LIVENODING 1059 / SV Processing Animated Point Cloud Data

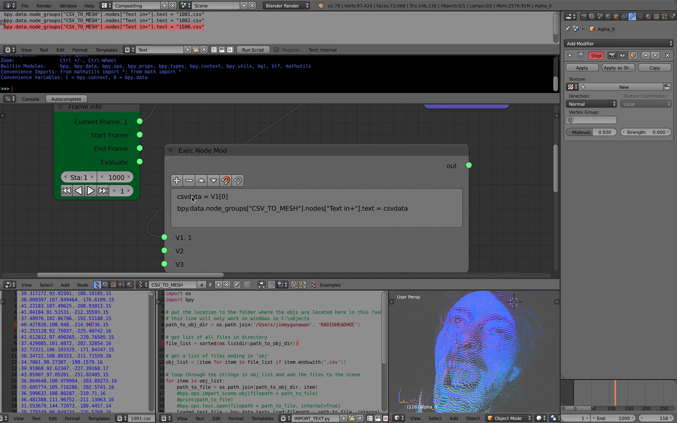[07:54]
Okay, read it from here. Get the name. And then this bpy blender Python will actually change the node.